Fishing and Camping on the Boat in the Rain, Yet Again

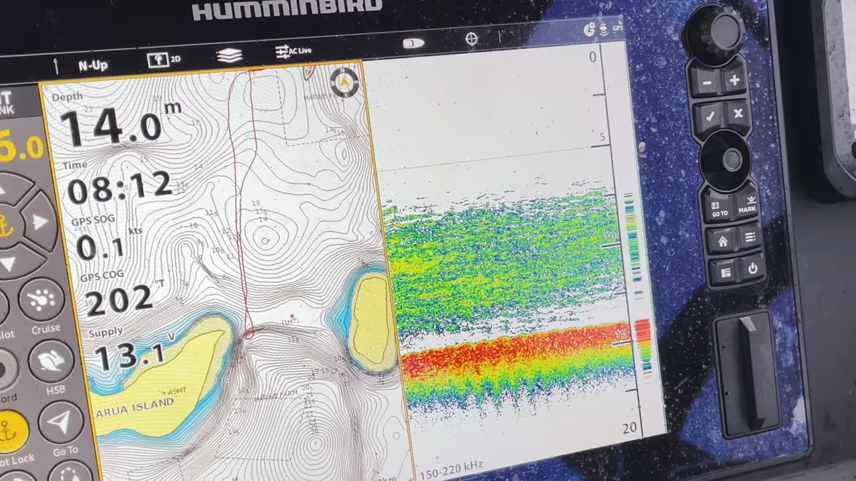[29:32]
On screen: depth 14.0 m
Andre rung us up and was like, we know where there's some bait is. Check it out, it is layered.